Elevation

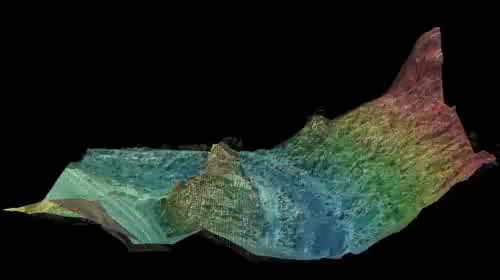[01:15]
to the tops of the features above, and in between.